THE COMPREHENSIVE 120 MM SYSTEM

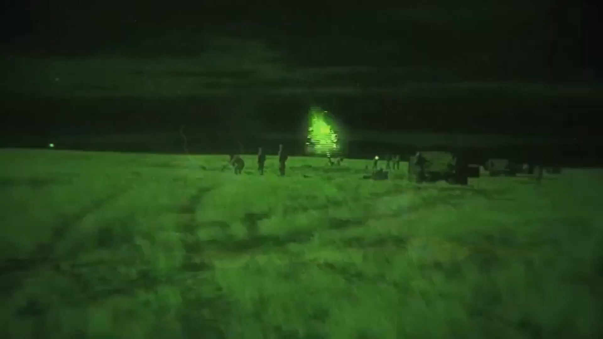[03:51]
bubbles and reticle as the operator can adjust the mortar elevation
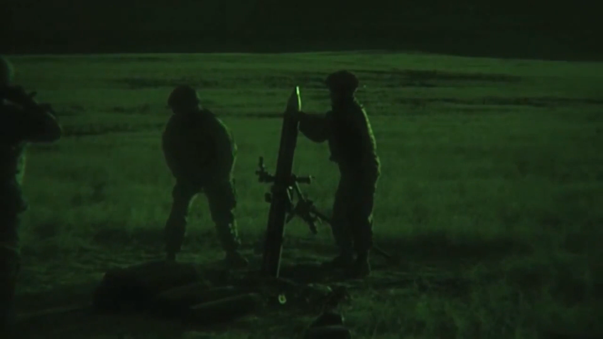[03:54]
according to range estimations or range measurements without additional ballistic calculations in the field.
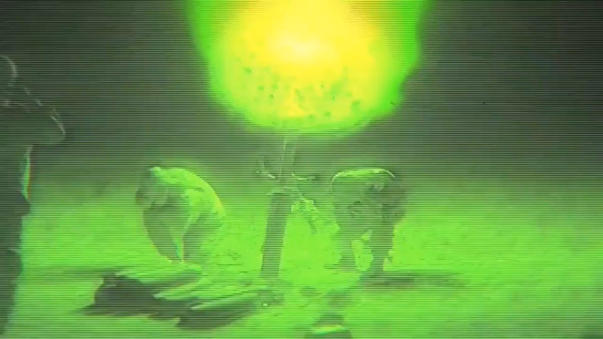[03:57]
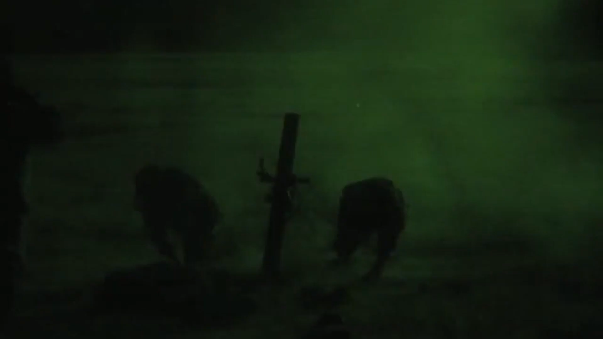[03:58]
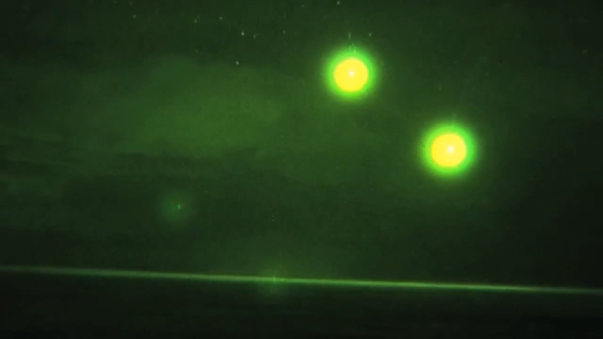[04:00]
All vials and bubbles illuminated by LEDs are enabled the user to operate 24 hours,
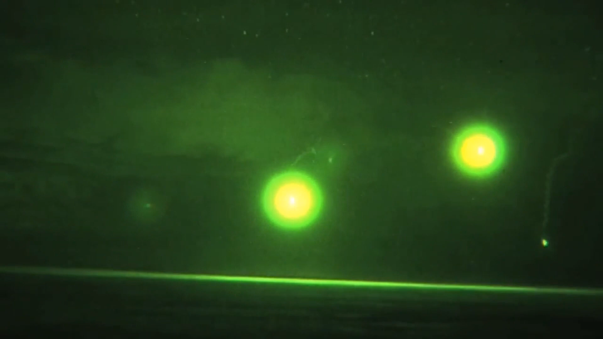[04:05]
powered by 2 AA batteries directly on the site.